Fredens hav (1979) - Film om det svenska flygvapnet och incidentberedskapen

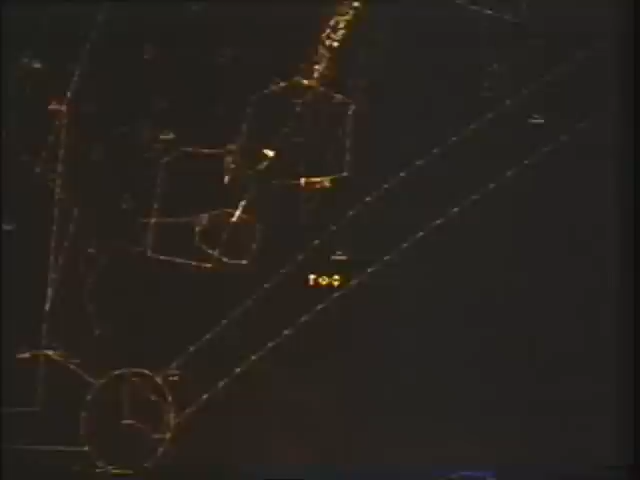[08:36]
Den går ju i grön 24 här, luftleden mellan Rönne och Ventspils.
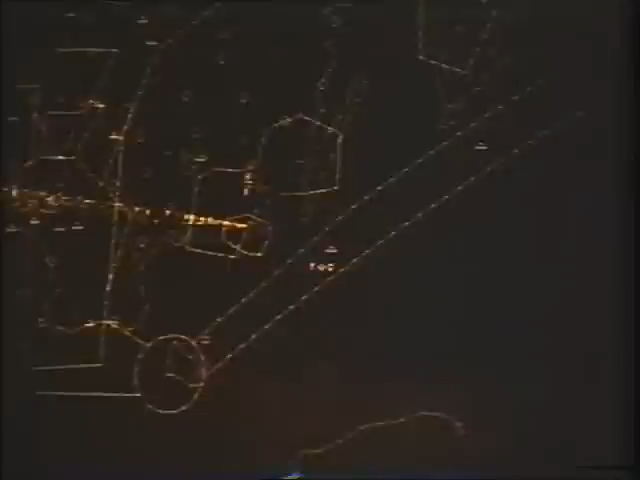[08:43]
Vi kan också se att den håller en fart på 800 km i timman med ledsträckningens kurs 54 grader på en höjd av 11 000 meter.
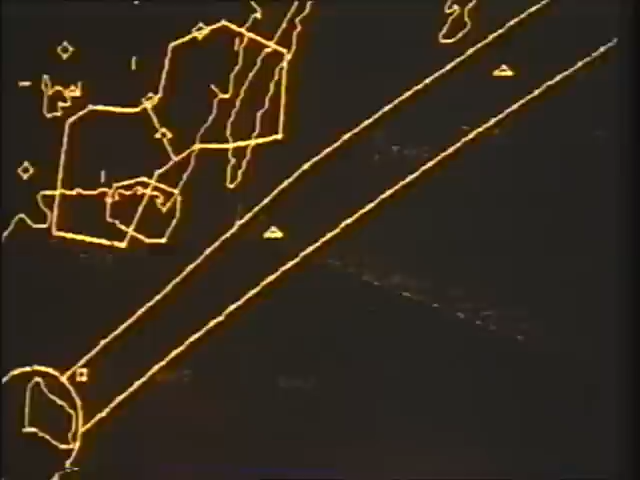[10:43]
Vi ser här på tabellindikatorn att det är ett trafikflygplan